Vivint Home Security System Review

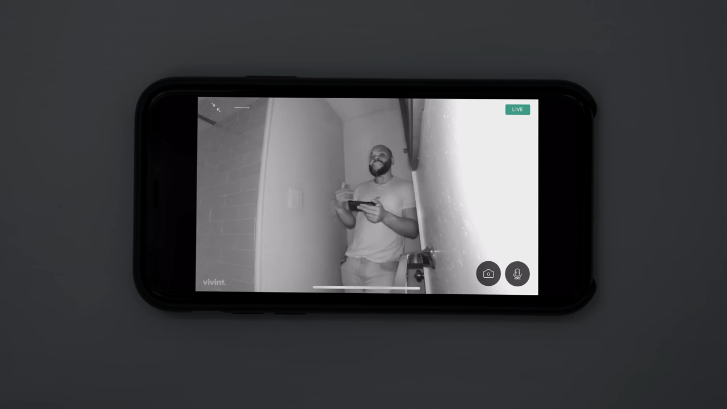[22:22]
We had to move to a different room because New York has a lot of light pollution, but this room is pitch black, and we're really able to capture a lot of what's happening directly through the Vivint indoor camera. This is the view. This is me. I'm moving around, and it's capturing everything in that 1080p high-definition video.
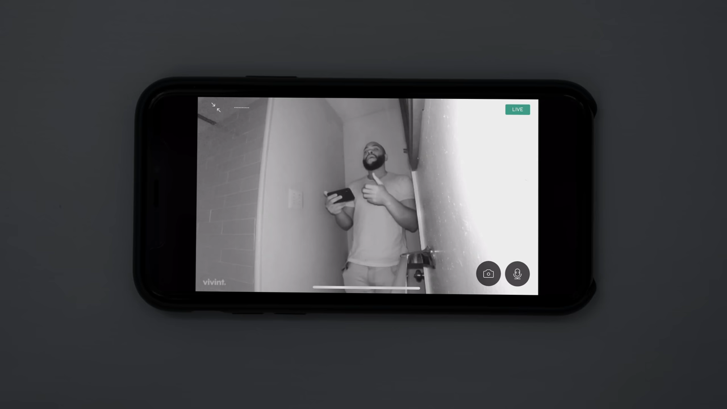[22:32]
We're actually pretty impressed with the night vision on the Vivint home indoor security camera.